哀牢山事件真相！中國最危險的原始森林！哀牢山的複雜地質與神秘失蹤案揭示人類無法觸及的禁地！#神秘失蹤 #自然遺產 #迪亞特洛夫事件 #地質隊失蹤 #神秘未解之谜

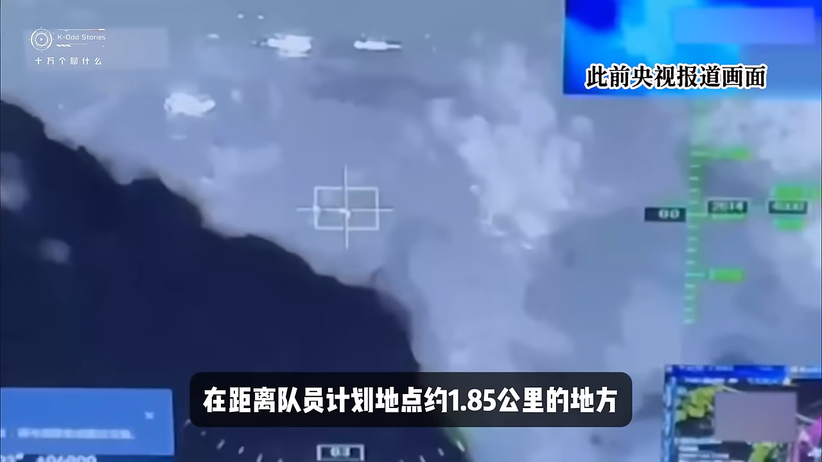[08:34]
85公里的地方找到了四名遇难者的遗体